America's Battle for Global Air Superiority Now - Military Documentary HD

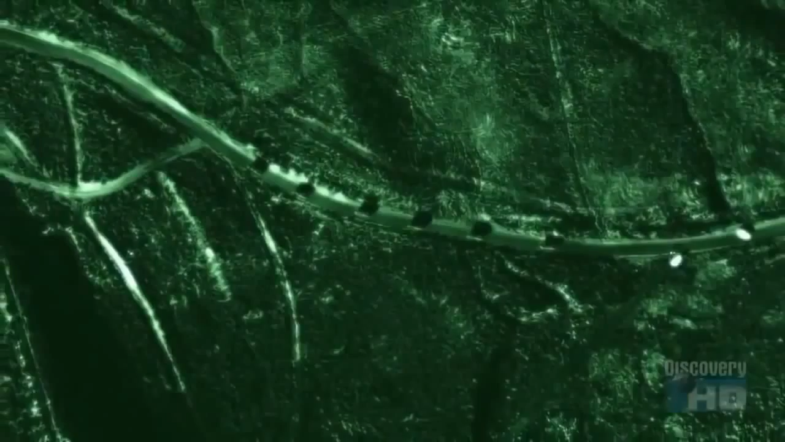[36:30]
radar to pierce the thickest clouds sand storms or oil field